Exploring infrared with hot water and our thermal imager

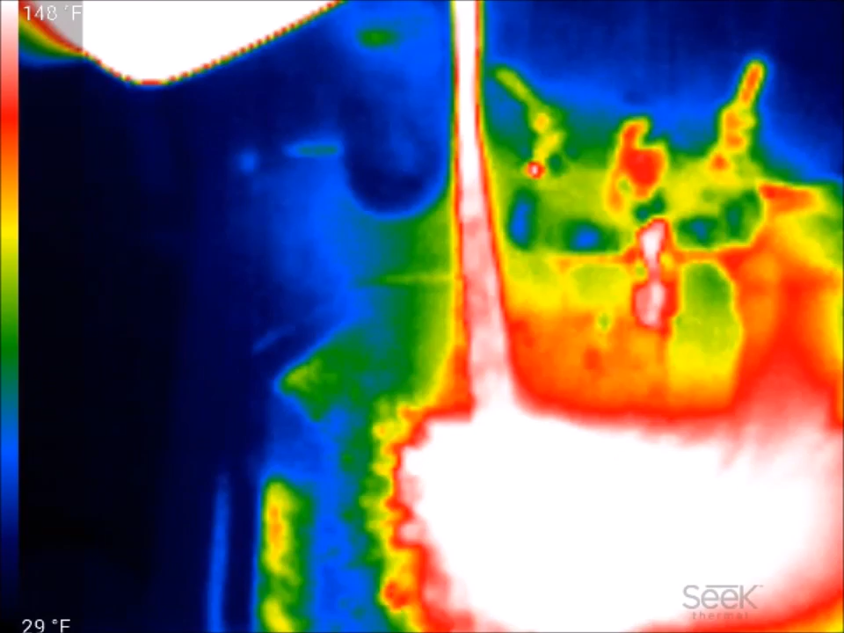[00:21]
On screen: scale top 148°F, scale bottom 29°F
Hey you're getting more on the floor.
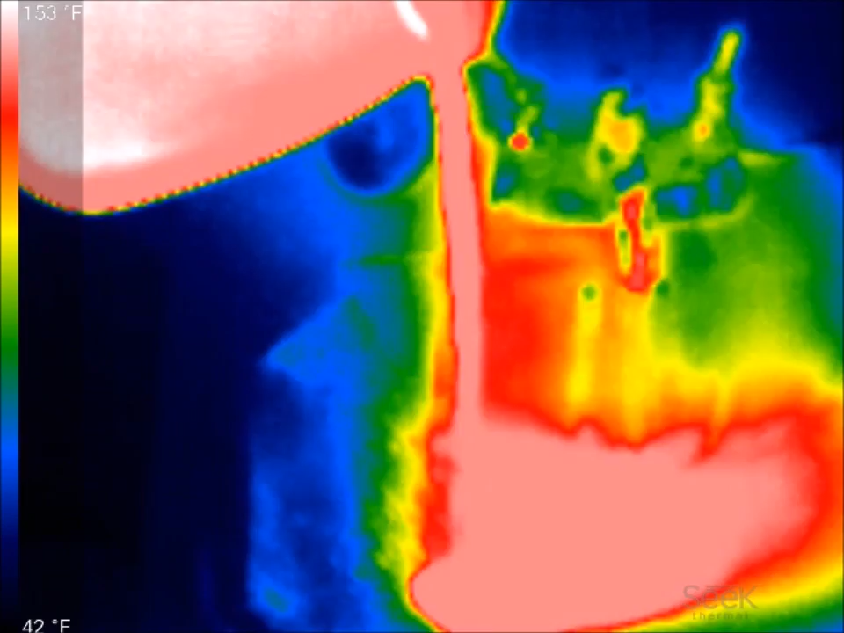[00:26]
On screen: scale top 153°F, scale bottom 42°F
Just a little bit.
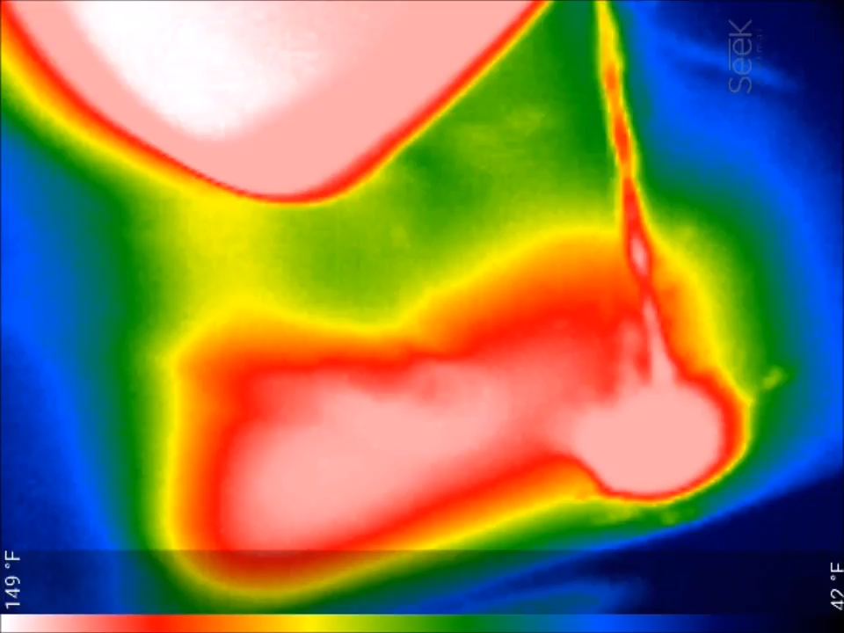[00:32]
On screen: scale top 149°F, scale bottom 42°F
See you're getting lots of it.
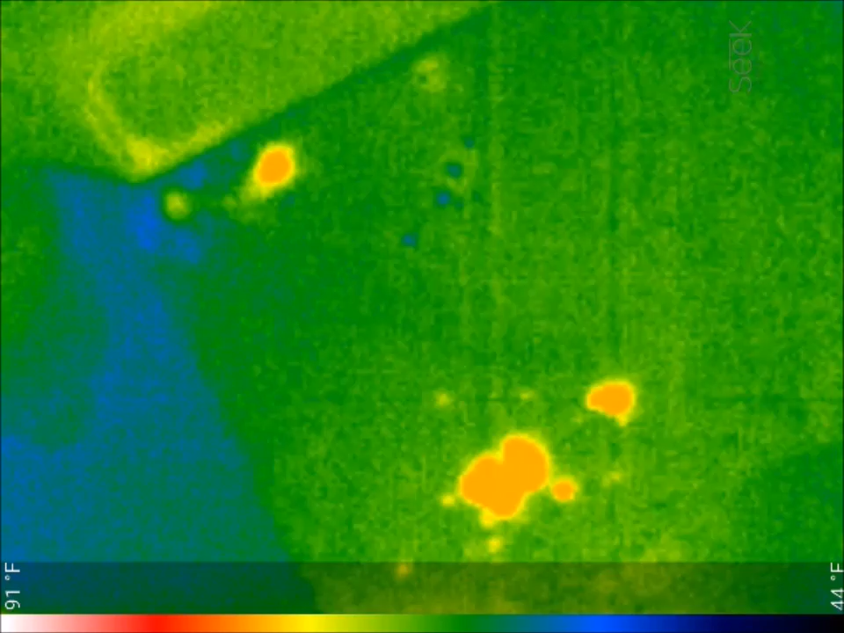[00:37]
On screen: scale top 91°F, scale bottom 44°F
Just a little bit. Daddy you're getting it all on the floor. It's okay.
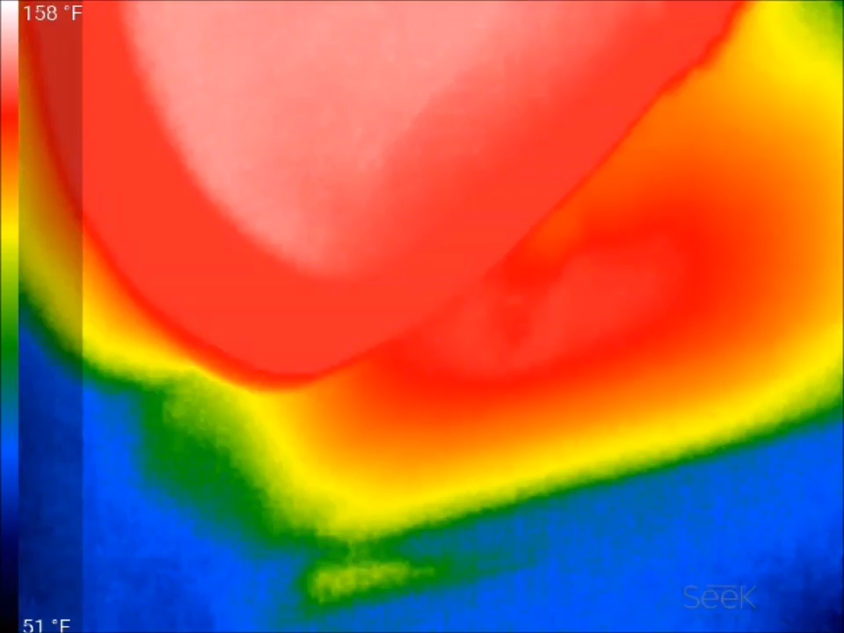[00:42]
On screen: scale top 158°F, scale bottom 51°F
Oh.
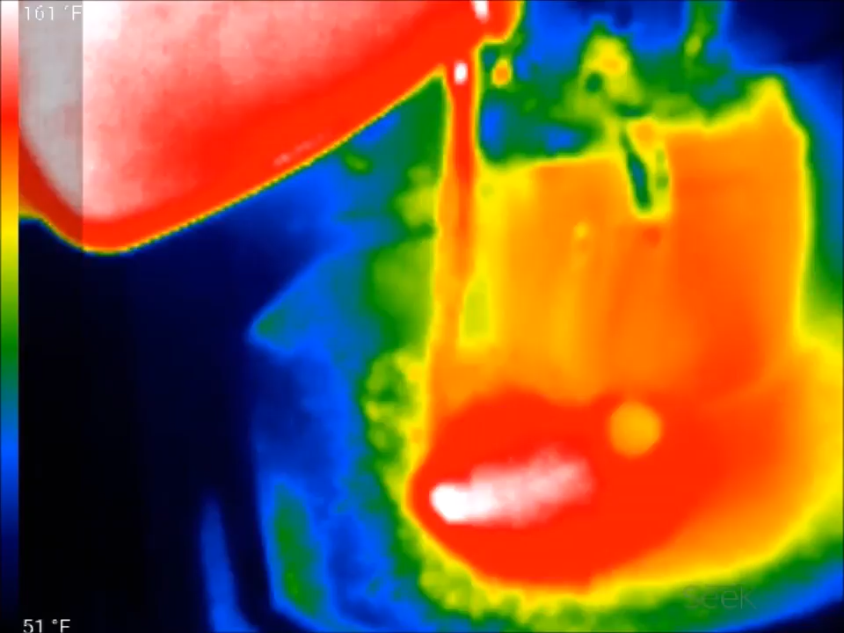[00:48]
On screen: scale bottom 51°F
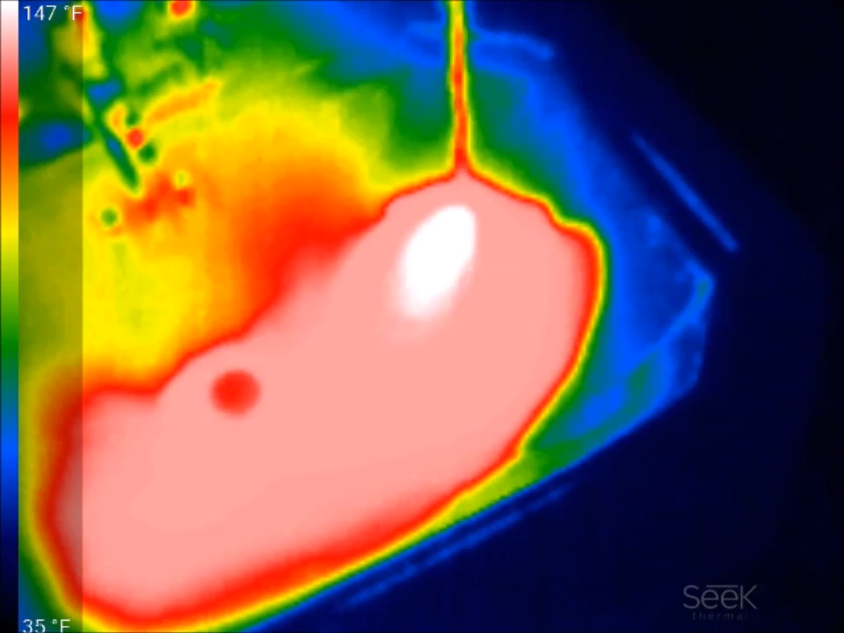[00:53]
On screen: scale top 147°F, scale bottom 35°F
Did you clog this thing? Nope.
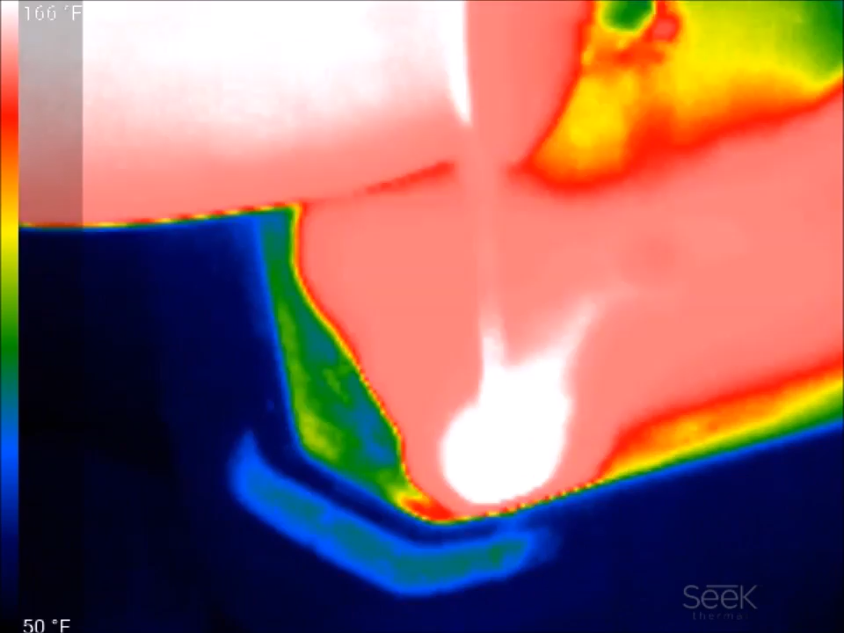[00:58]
On screen: scale bottom 50°F
It's just getting hot.
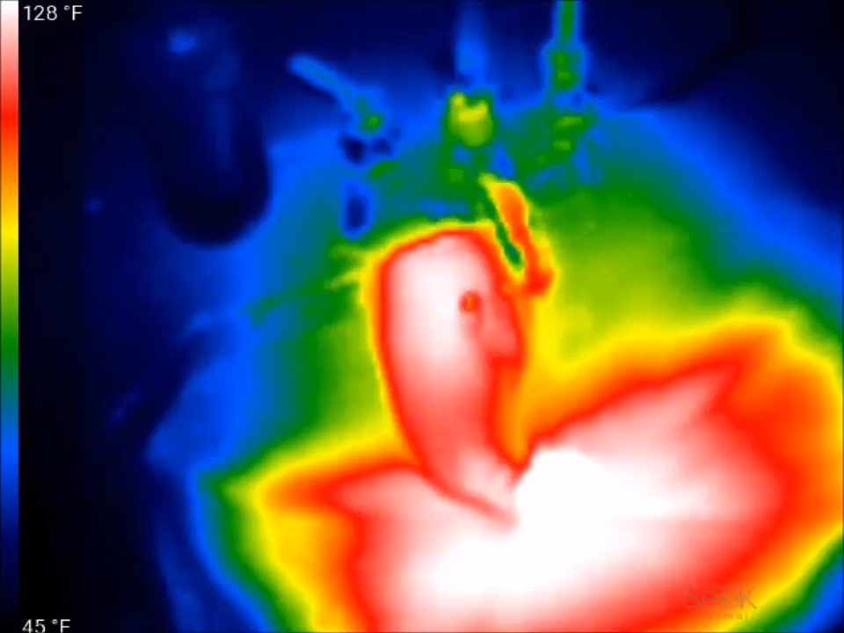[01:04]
On screen: scale top 128°F, scale bottom 45°F
Wow.
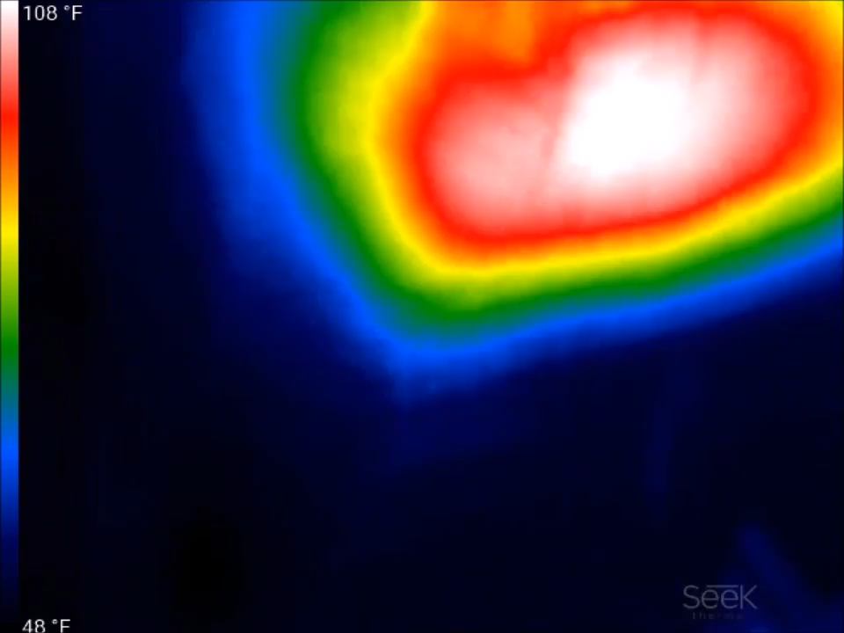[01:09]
On screen: scale top 108°F, scale bottom 48°F
Daddy see if the underside is so hot. It's still hot. Hold on hold under your hand. Daddy see you under the underside.